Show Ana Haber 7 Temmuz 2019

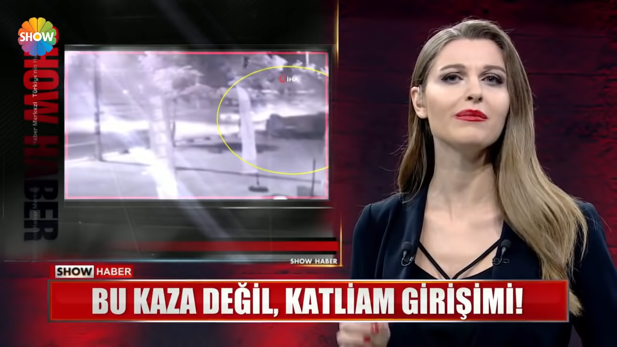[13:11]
Kendini bilmezin biri lüks otomobiliyle magandalık yapsın diye 5 kişi yaralandı İstanbul'da. Üstelik birinin durumu ağır. Yukarıdan aşağı doğru gelirken hızını alamadı.
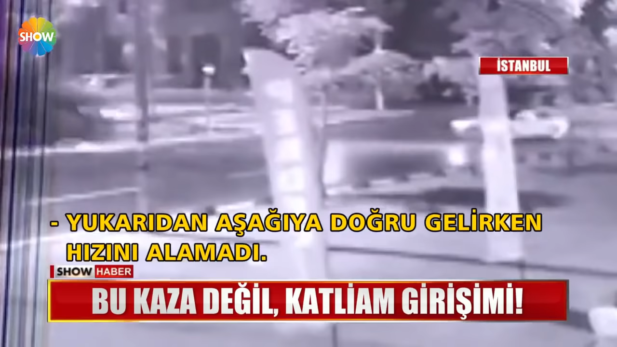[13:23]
Yayaya da vurdu. Yayaya altına aladı.